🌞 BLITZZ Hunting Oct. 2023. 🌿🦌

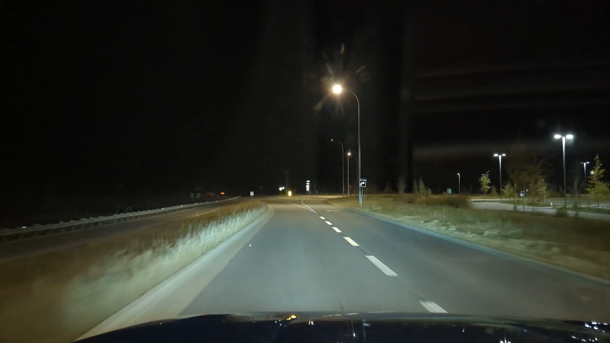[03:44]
sve, proverio, jedino što novo drive me crazy, ovo blinkanje, stalno bling, to su napravili po meni, da ne kažem šta.
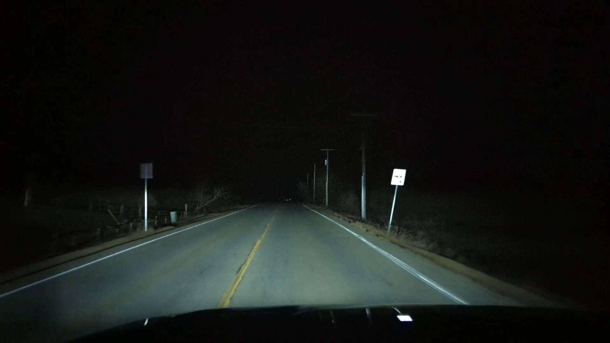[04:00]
Dobro, vidite, nije lagano voz po ovom vremenu, morate paziti, imati malte ne konstant oči na cesti, jer ima dosta sada srna koje iskaču, preskaču i tako. A ne bi baš želio da ulovim je sa trakom. Puške sam poneo, tako da jednostavno nastaje lov svega i svačega.